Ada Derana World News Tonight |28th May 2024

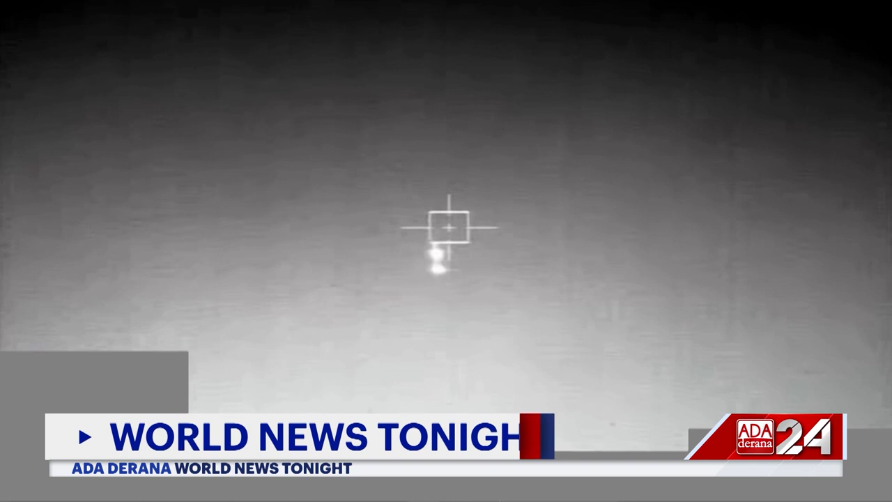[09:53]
North Korea's latest failed satellite launch Monday was captured in black and white clips shared by South Korea's military.